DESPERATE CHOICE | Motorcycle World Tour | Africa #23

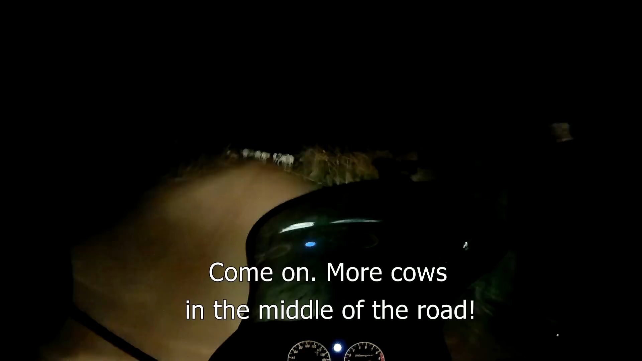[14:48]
venga, vacas en mitad de la carretera. Joder, venga, quita, hombre.
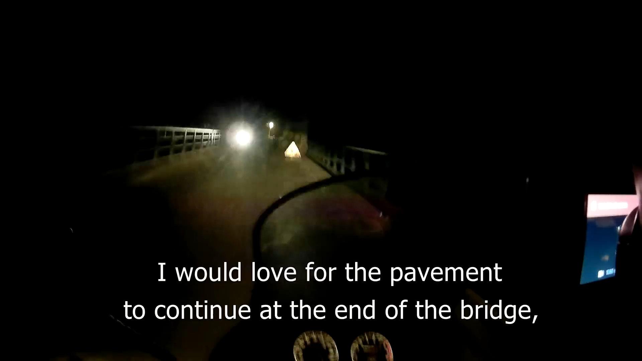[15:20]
Me encantaría que al final del puente siguiera el asfalto, pero lo dudo bastante. Sería maravilloso, maravilloso. Uy, uy, uy, uy, uy.
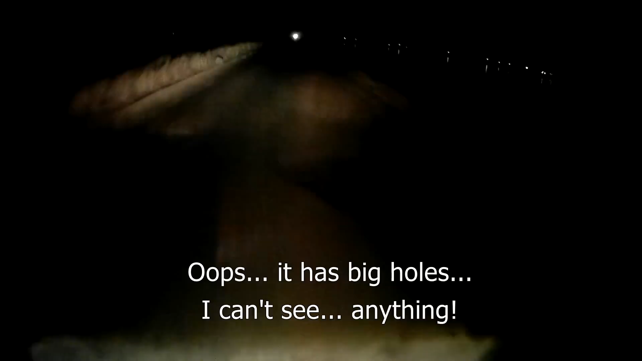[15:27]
Oh, qué agujeracos tiene. No veo nada.
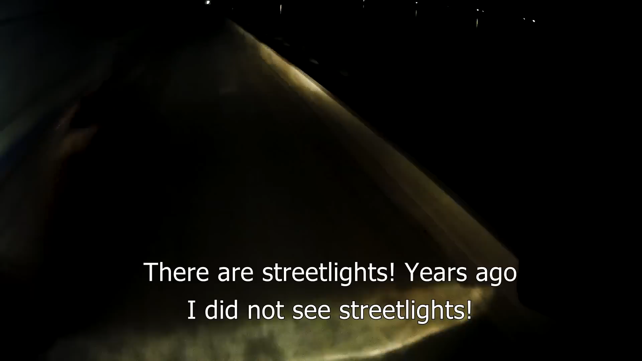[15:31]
Hay farolas. ¡Farolas! Hace años que no veía farolas. Si encuentro un hotel, paro también, pero vamos.
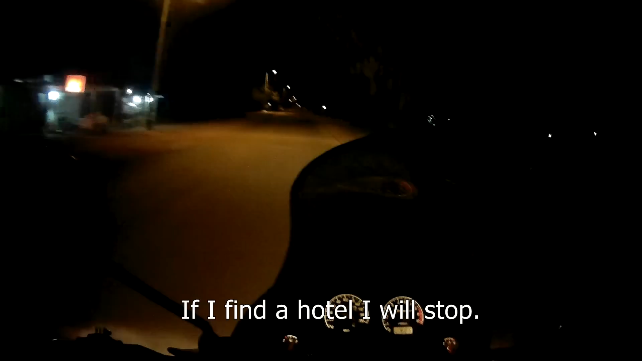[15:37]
Bueno, pues aquí estoy, conduciendo de noche, solo, en Mali y por una pequeña ciudad.
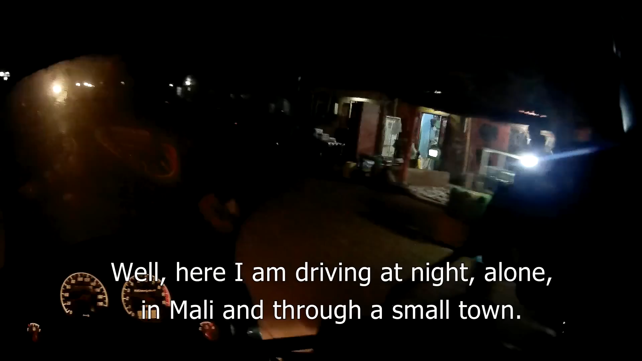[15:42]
Lo bueno, que es de noche y para cuando se dan cuenta, ya me he ido. Tengo un hambre.
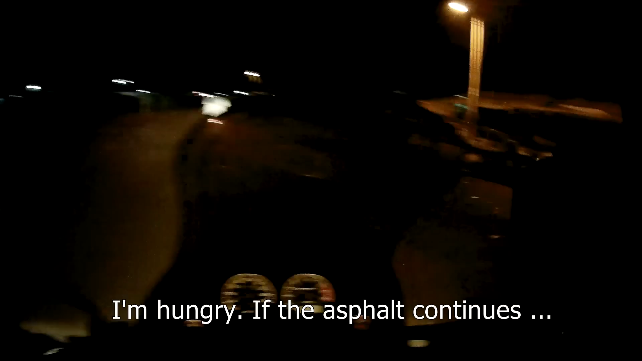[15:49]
Si continúa el asfalto, creo que lo voy a intentar, ¿eh? Del todo. Voy con todo. Si se convierte en pista, creo que va a ser una locura.
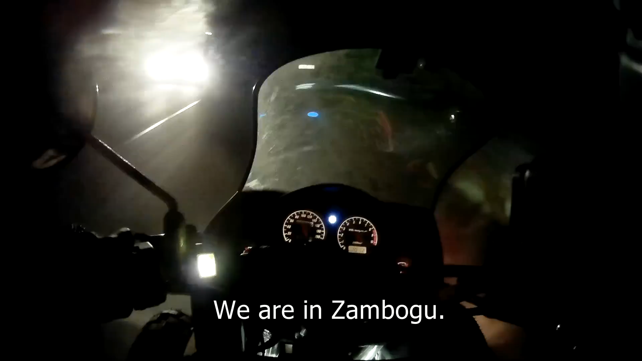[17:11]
Estamos por Zambogu. Y ahí dice poste de controles. Sí.
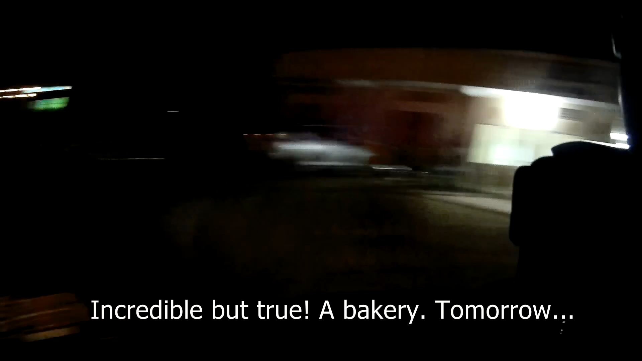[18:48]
Mañana voy a vaciar esa pastelería, pero vamos. Voy justito llegado de gasolina.